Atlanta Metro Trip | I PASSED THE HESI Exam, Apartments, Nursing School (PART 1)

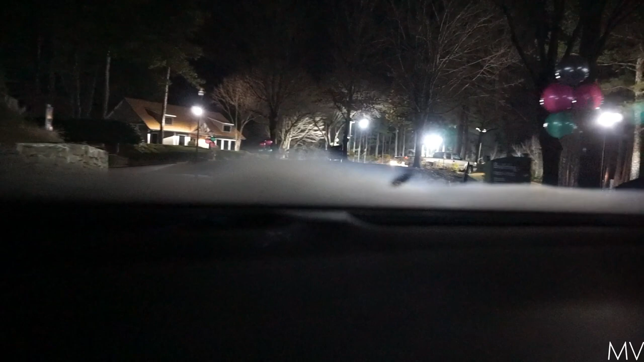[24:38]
I hope y'all can see past that nasty fog right there.
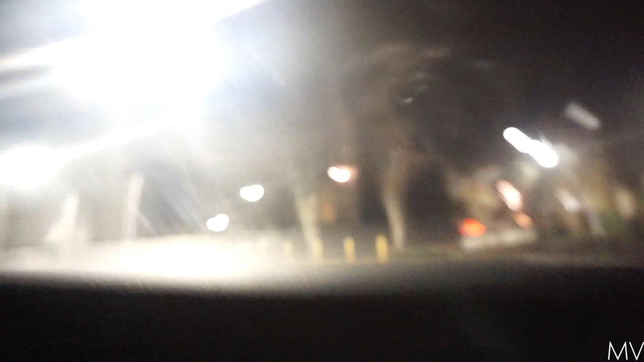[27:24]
And yeah, it looks nice. It don't look bad.
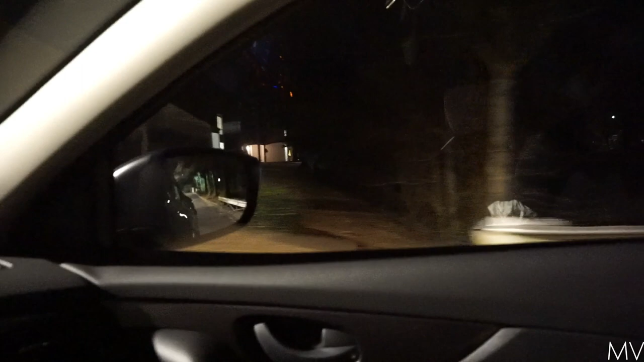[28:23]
It's just straight up open to the highway. Honey, they basically saying everybody comes through. Oh, yes, they do have a little gate.
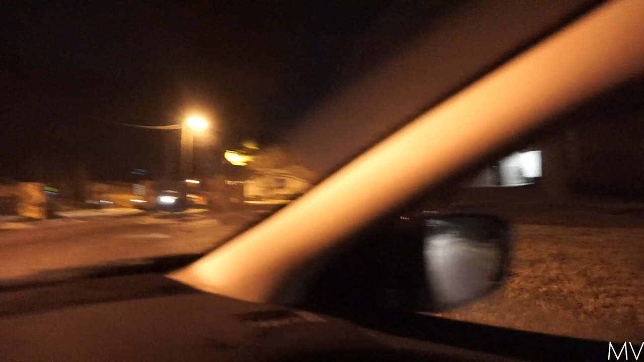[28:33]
Oh, it's broken. The gate broke. Somebody hit the gate back there. Wow, somebody hit the gate. Y'all can't even see it. I'll show y'all in the morning.